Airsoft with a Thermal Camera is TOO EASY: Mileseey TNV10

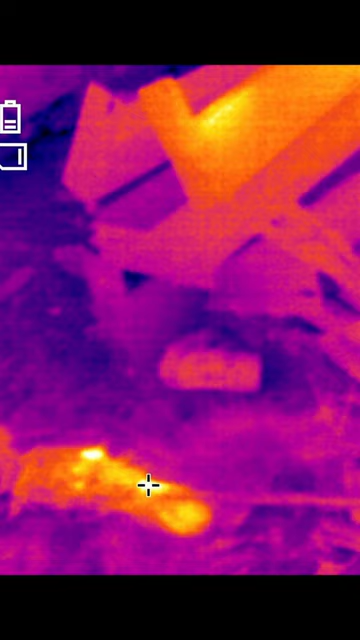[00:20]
you'll see a red spot exactly where they were and if you've just missed them, you might even be able to see footprints leading right to them.